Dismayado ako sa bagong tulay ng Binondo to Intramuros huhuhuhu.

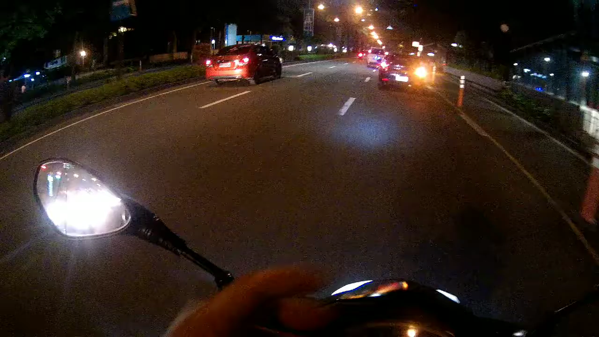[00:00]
magandang magandang gabi sa ating lahat magandang gabi sa ating lahat guys welcome back again to my youtube channel Wensi, Wensi, Gala alright,
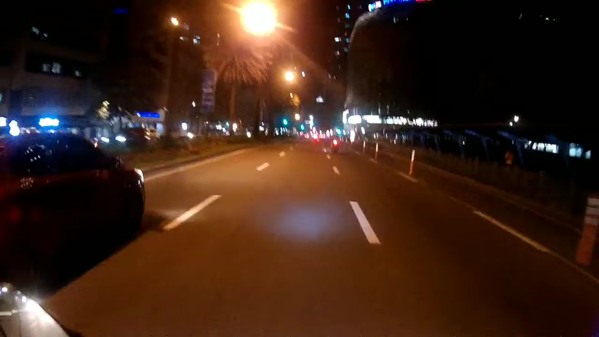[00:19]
nandito tayo ngayon sa Makati Ayala going to Maynila so, ibahin muna natin yung daan natin ngayon guys
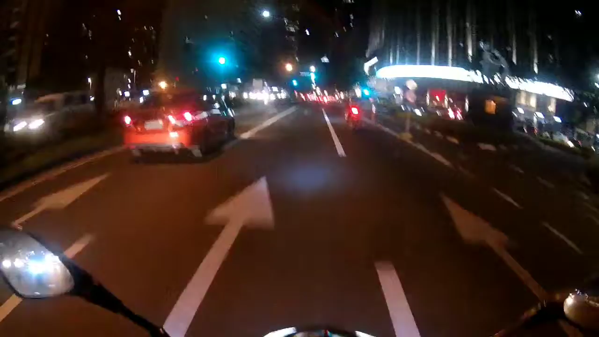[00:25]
para silipin natin yung bagong tulay sa binundo so, pupuntahan natin yun silipin na rin natin kung anong meron doon kung gaano siya kaganda kasi trending sa ngayon so, tingnan natin kung maganda ba talaga so, mamaya guys update ko kayo bye
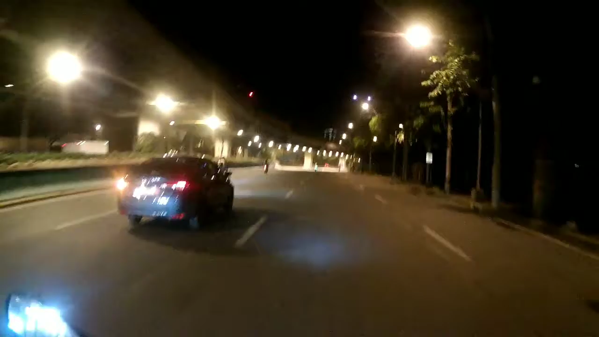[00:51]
nandito na tayo sa Manila City Hall guys Manila City Hall yan na so, malapit-lapit na tayo doon sa bagong tulay ng binundo so,
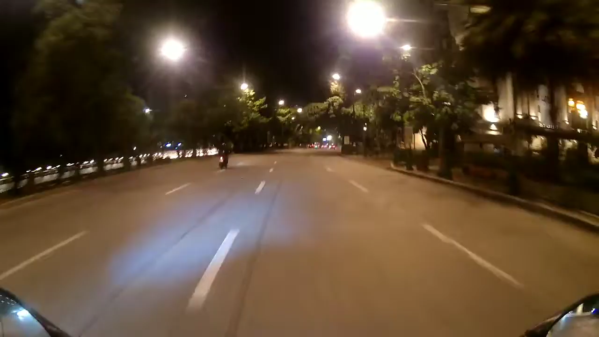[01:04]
silly, silly malapit-lapit na tayo yan na nga up, up, up,
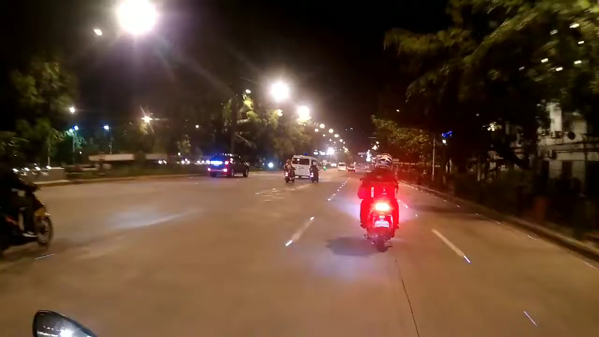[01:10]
up magawa City Hall ng Maynila yan yan na nga
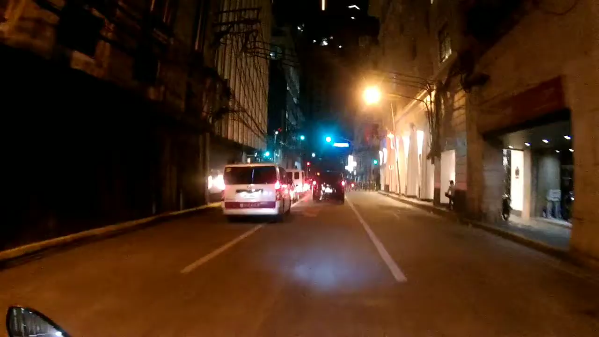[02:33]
yung kalsada na yan ay yung tulay na yan guys nagpukunig tayo sa
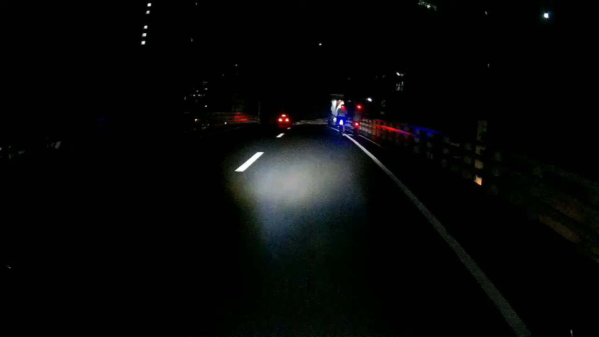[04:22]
balit lang yung tawid ano lang tawid patawid lang dito sa ano binondo o yung isang ano nito one way pa lang siya eh hindi siya two way kasi imaharang pa dun sa lulo ayos so gabi na bukas pakita ko sa inyo sa araw yan